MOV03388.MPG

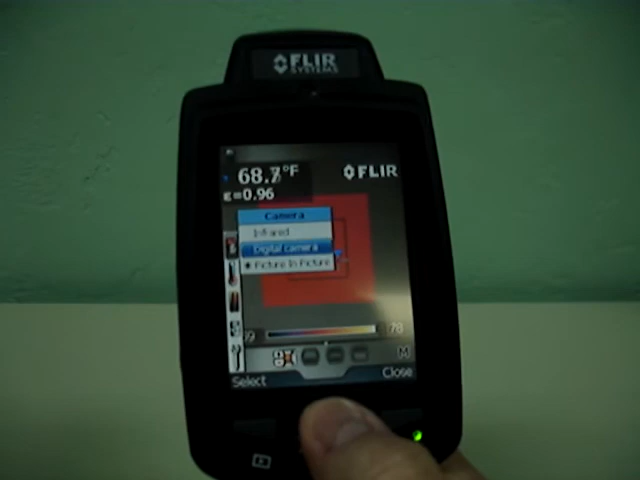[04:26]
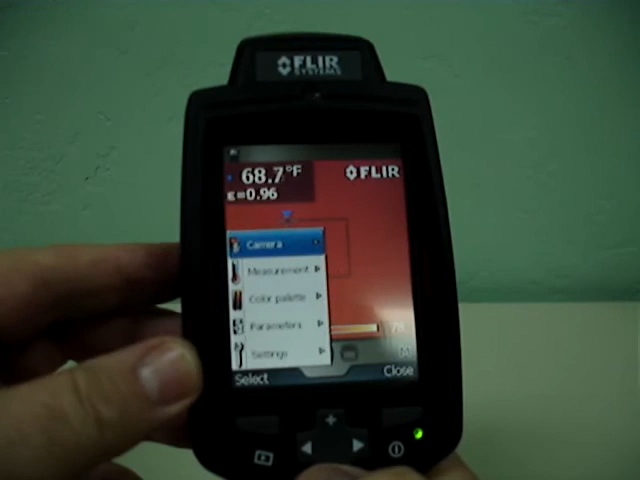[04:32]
On screen: spot 68.7°F
Now, don't be afraid to change palettes.
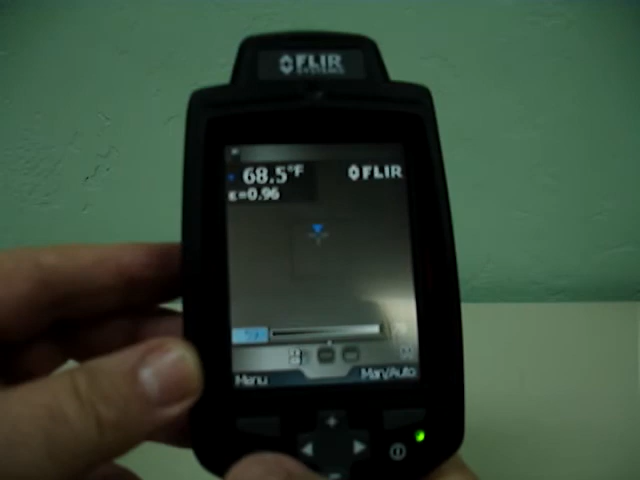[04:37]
On screen: spot 68.5°F
Sometimes a grayscale will give you a clearer picture of what you're seeing. I can tell you that customers really like rainbow.
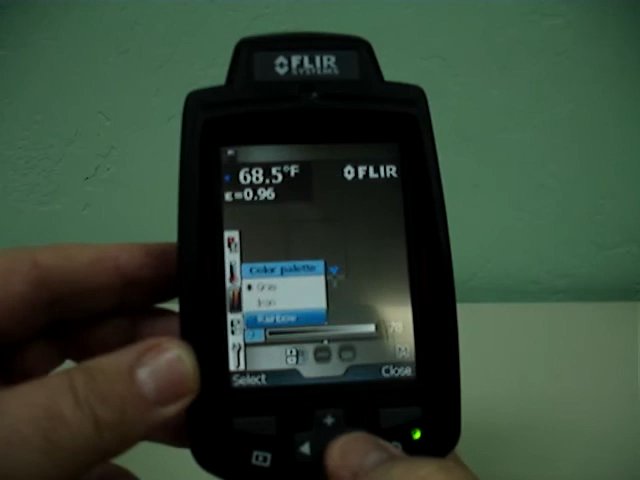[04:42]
On screen: spot 68.5°F
Rainbow is very popular. It's very popular. I personally prefer to scan in iron or grayscale,
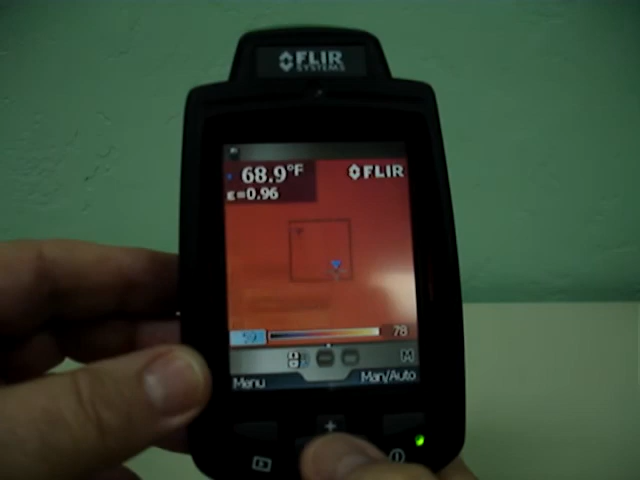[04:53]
On screen: spot 68.9°F
but when you go to show someone, rainbow really helps for them to see the pretty pictures and actually understand it more clearly.
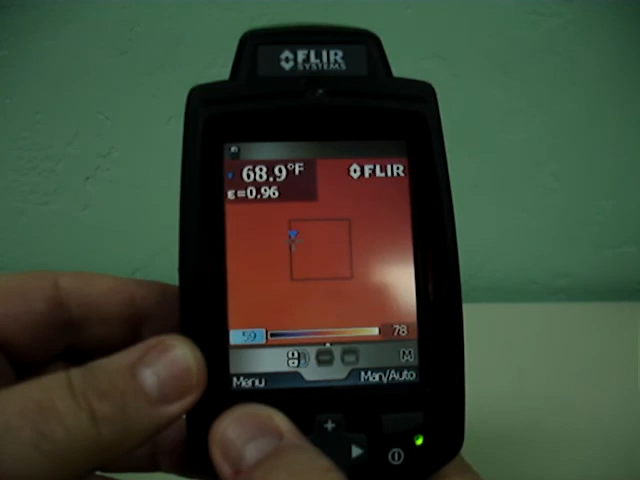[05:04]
On screen: spot 68.9°F
All right, I'm going to go to a different camera setting here in just a minute. Be right back.